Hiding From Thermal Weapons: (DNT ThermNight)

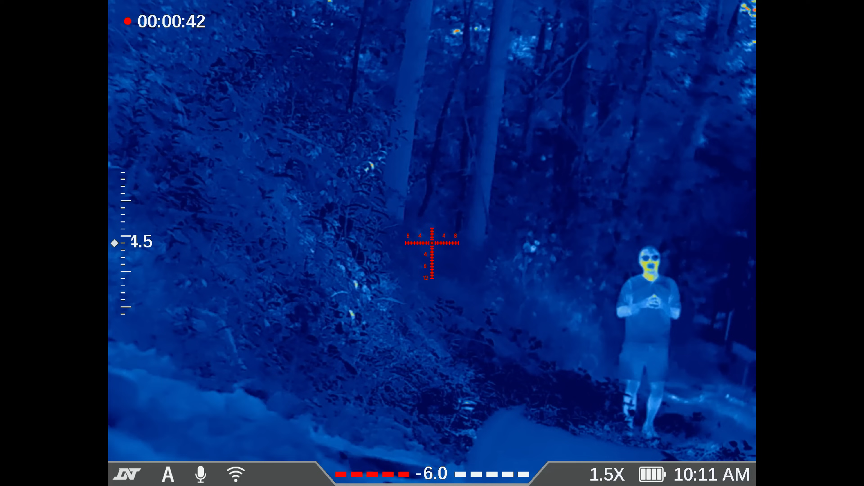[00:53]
And as you study this reference image, this is the DNT 635R.
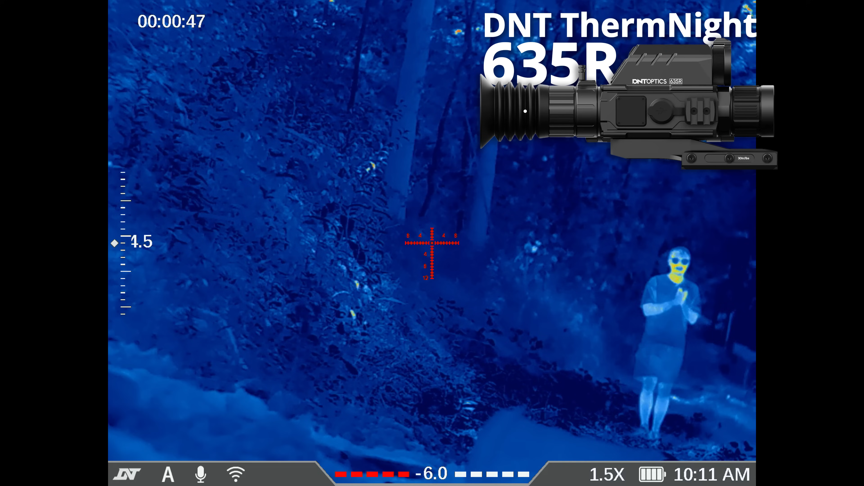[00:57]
This is DNT's highest-end Thermal Plus night vision device. So this is going to give us our most robust example of what good night vision looks like.
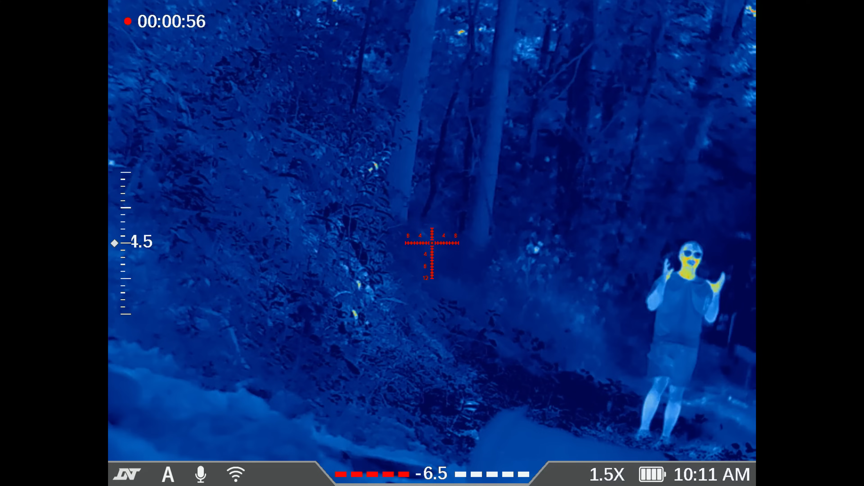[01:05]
And if you can hide from this, then we know you can hide effectively from anything.
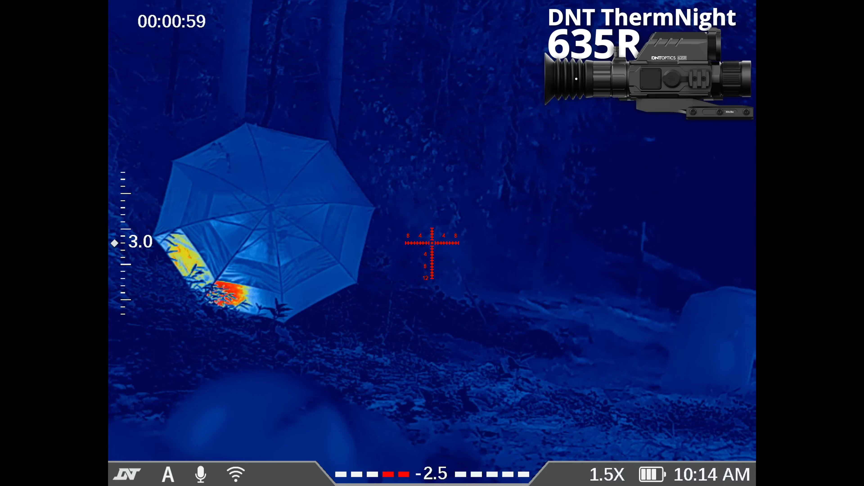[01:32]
Let's see if holding this works. Now I'm even going to walk towards the night vision.
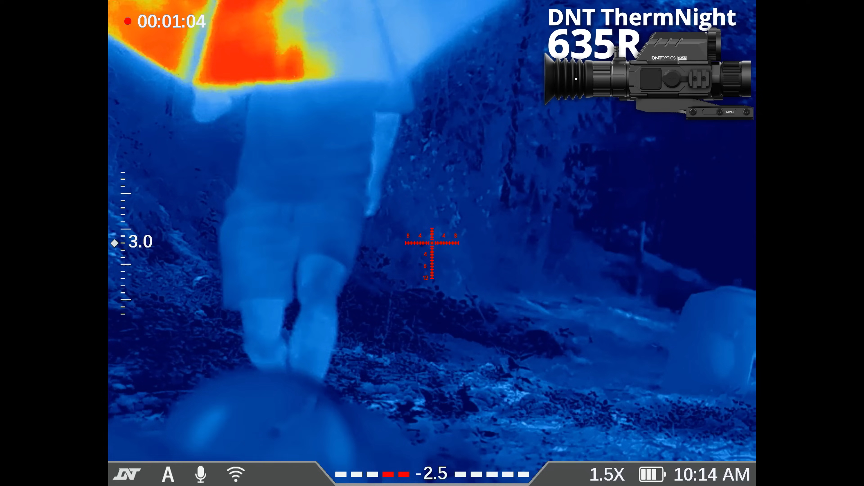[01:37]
And then removed, back in place.
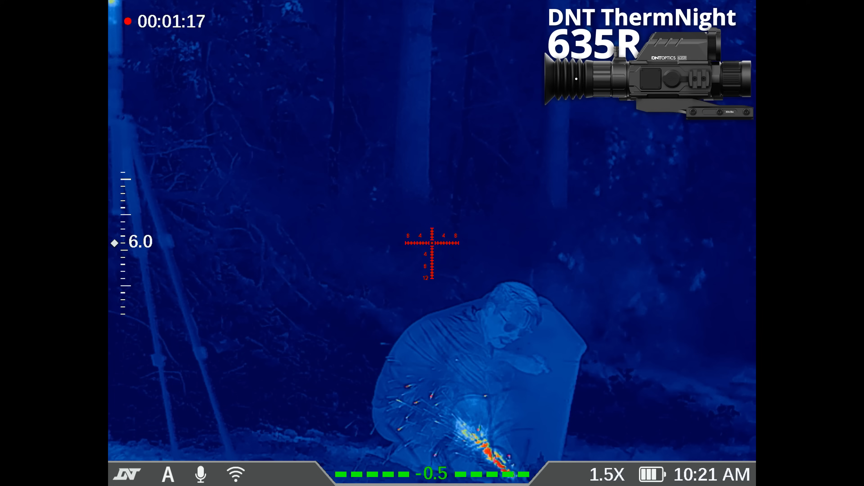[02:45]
I wonder if this is going to be showing up red hot for you guys.
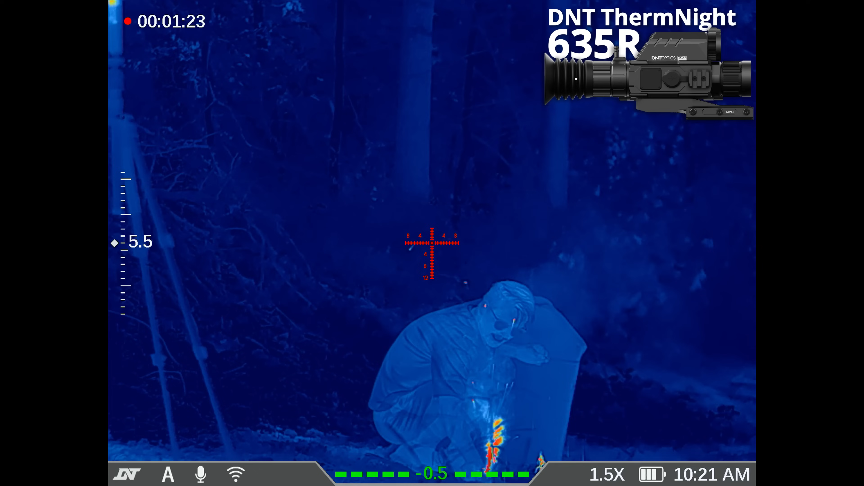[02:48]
This is really effective. I have to say, I cannot see the thermal camera.
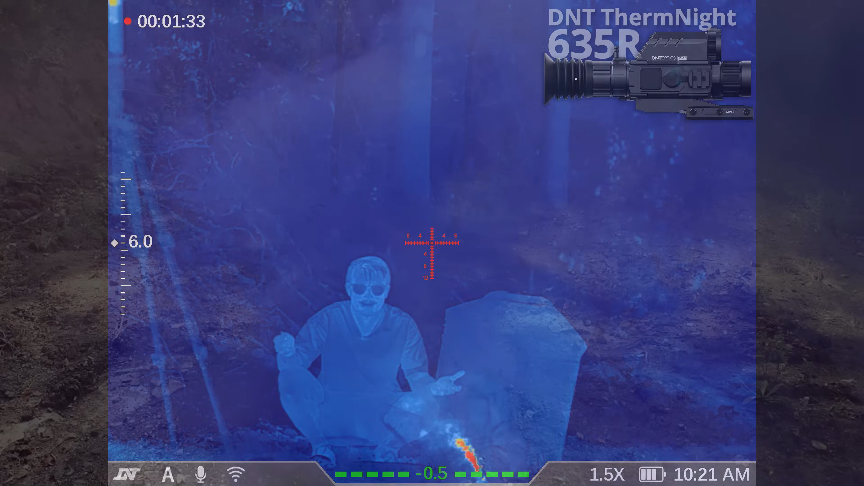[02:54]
But I wonder if the thermal camera can see me regardless of all of this purple smoke.
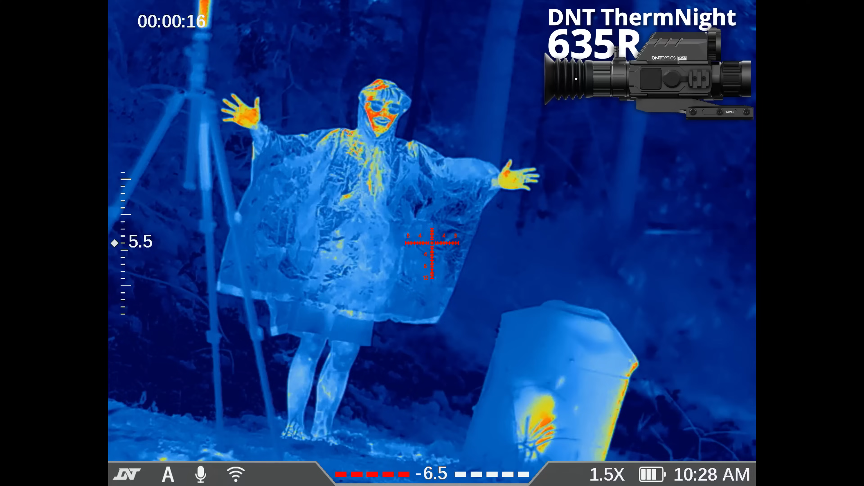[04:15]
Something interesting about this bin, you can see it has a hot spot. That's because the backside has actually been blown out by a good shotgun blast.
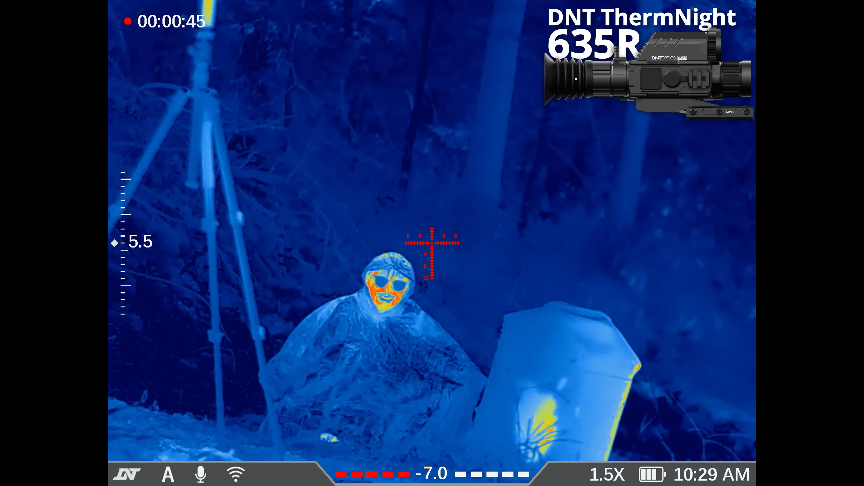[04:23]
Now we're going to test with the poncho hood down because I have a feeling my face could be the weak point of this and see if this is any better.
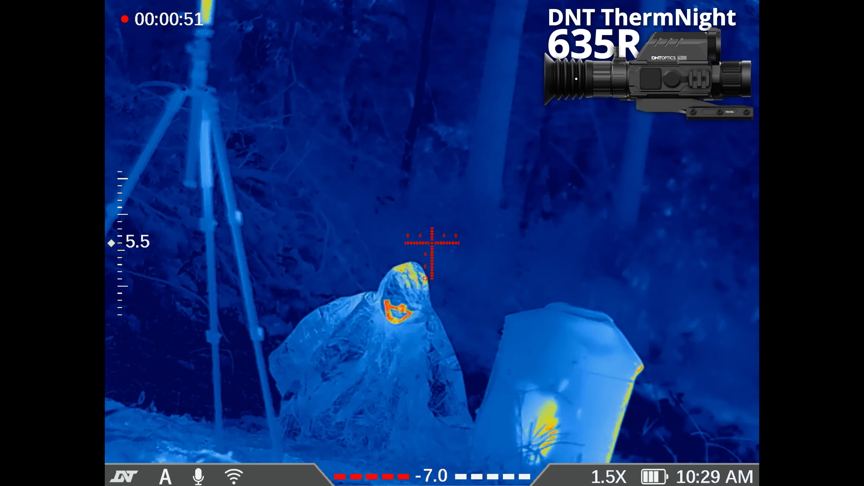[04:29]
And the best part is this thing has the visual camo too,
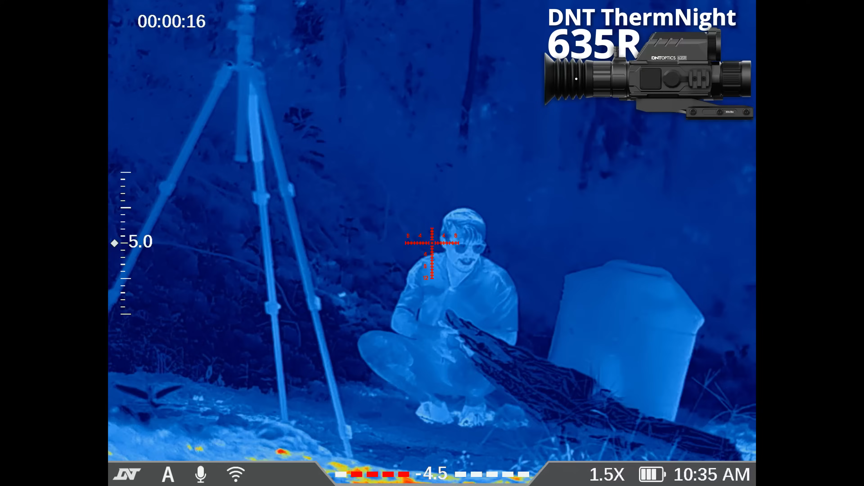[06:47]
This is me without the Mylar blanket. And now let's pop this thing up.
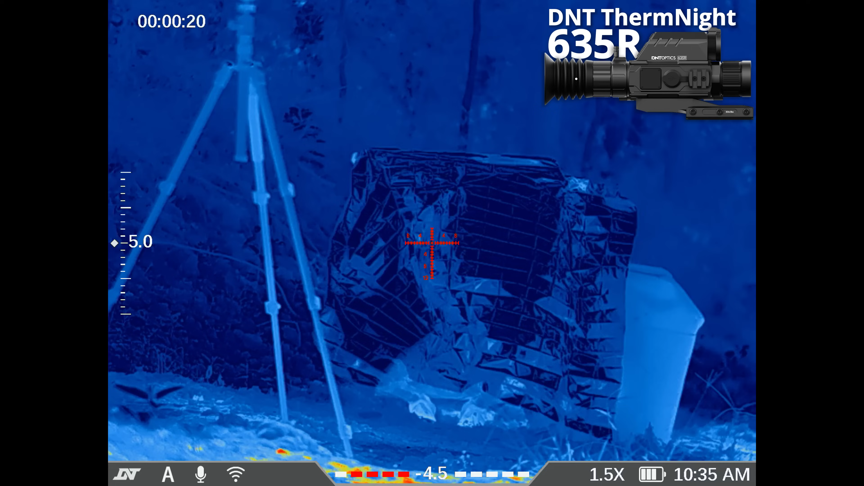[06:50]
Let's just block it as if it's a massive shield. See how that works. And then see how it looks when I wrap it around myself like so.
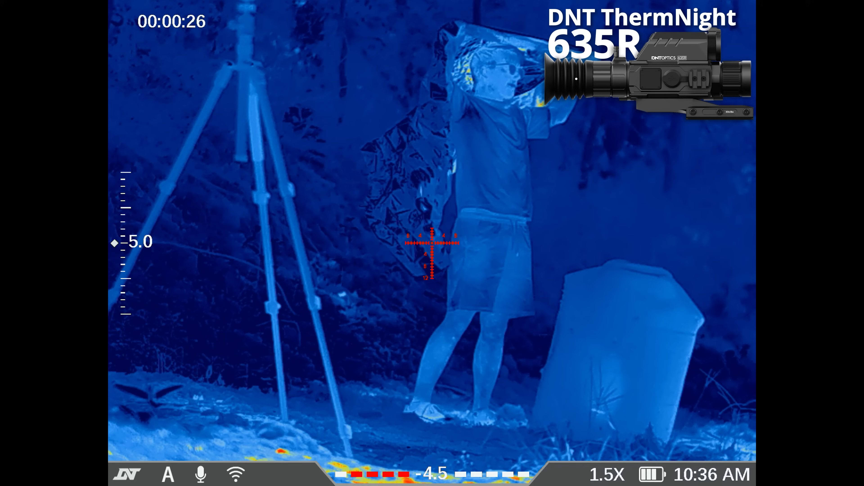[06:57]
It's also incredibly noisy.
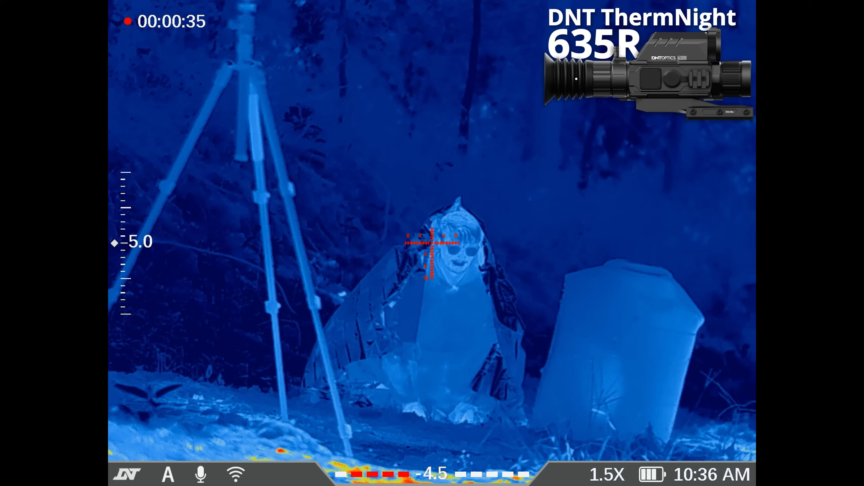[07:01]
People would hear you from a mile away as well as seeing you. So how does that look? I can see the thermal camera now, and you can actually see through the Mylar, so you don't even need a visible window.
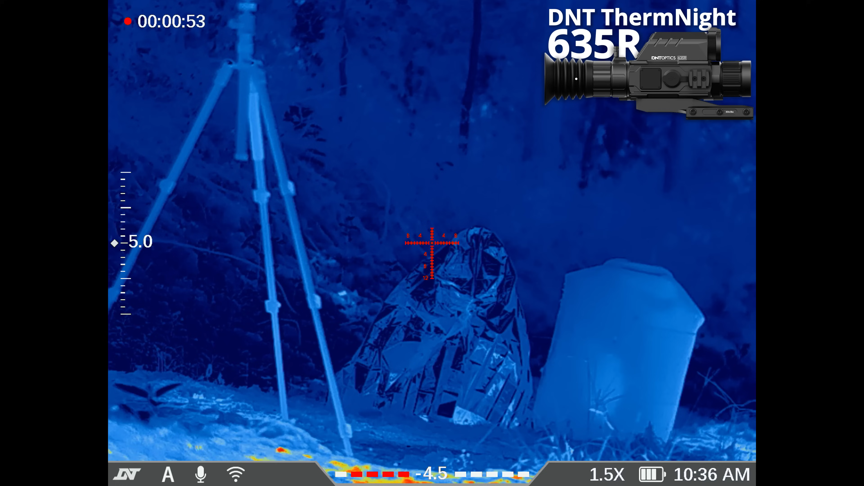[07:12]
Though I can tell you right now, underneath of this thing, I'm getting really hot. Let's move left and right and walk a little bit towards the camera inside of our Mylar blanket.
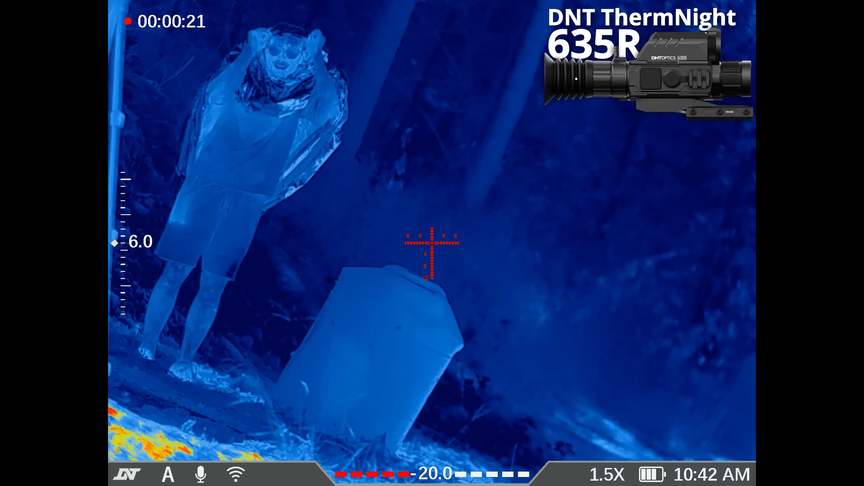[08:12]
And now let's cover my head with our heat-retention poncho and see if this gives us better results on the head area than our rain poncho did.
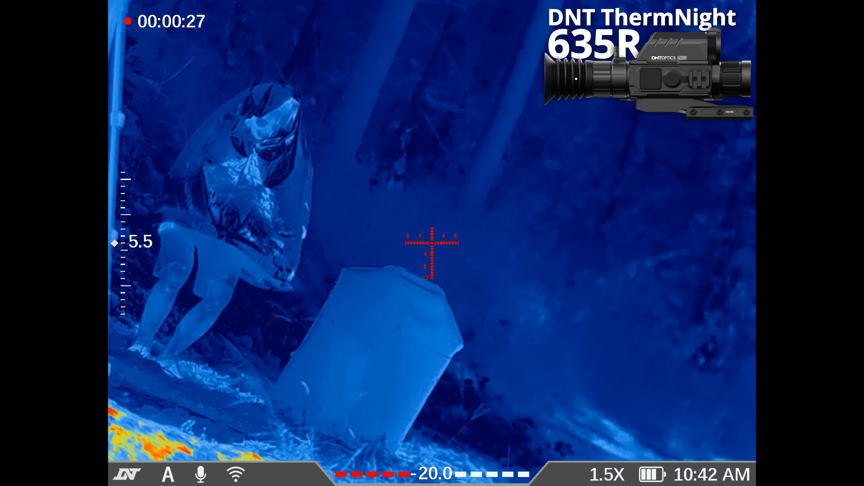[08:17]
You cannot see through this like you could with that Mylar blanket, but it is much less noisy.
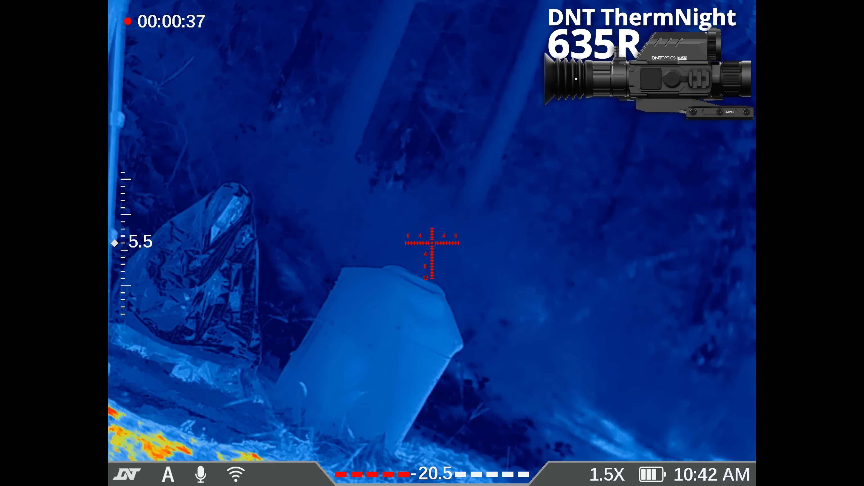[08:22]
Not to mention visually, this thing is a little bit less conspicuous. But I am sure that my legs stand out like a sore thumb, so maybe get something a bit longer.